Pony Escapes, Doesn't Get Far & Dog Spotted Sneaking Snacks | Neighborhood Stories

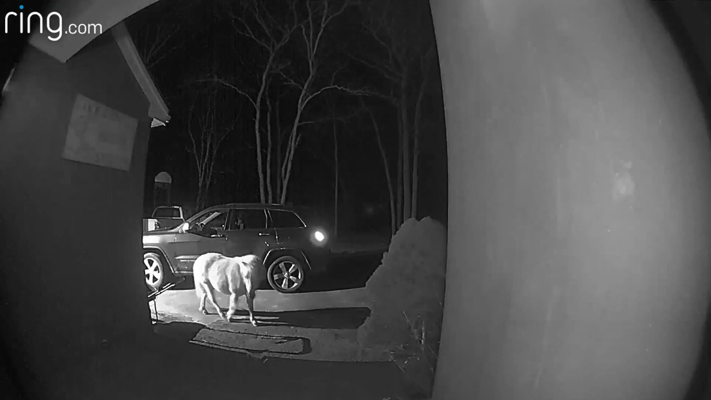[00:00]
She's super smart. And here's the troublemaker.
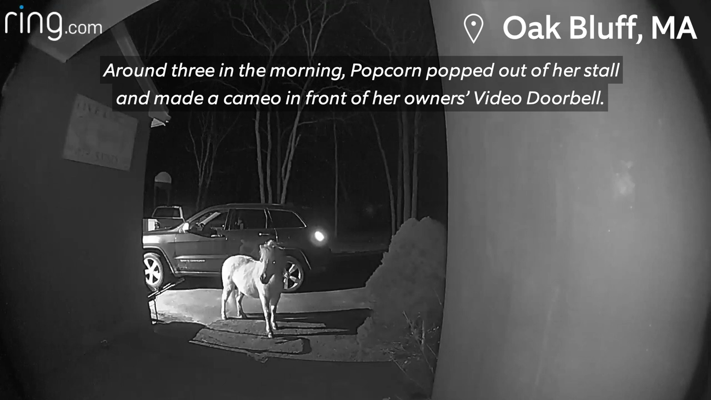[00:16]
Grace and Josh got a Ring alert, and within minutes, they rounded up their little pony.